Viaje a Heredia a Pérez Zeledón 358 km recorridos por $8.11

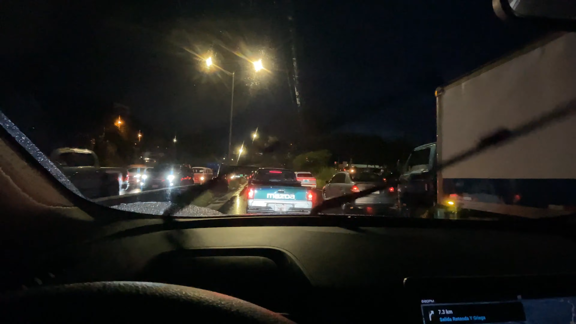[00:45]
Cuando llegamos al Huarco de Cartago tenemos 39.2 kilómetros de recorrido,
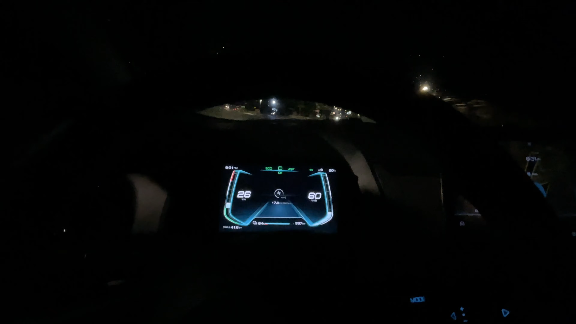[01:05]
Comenzamos el ascenso hacia el cero de la muerte,
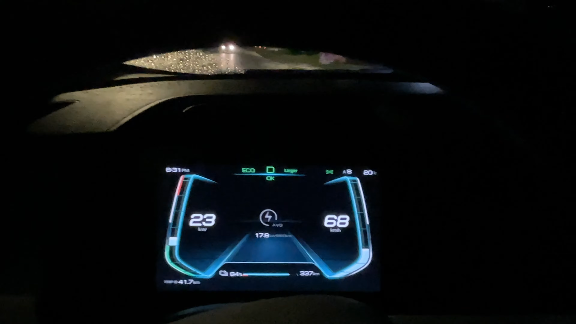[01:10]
tenemos 84% en la batería, vamos a ver cómo nos va a correr la generación.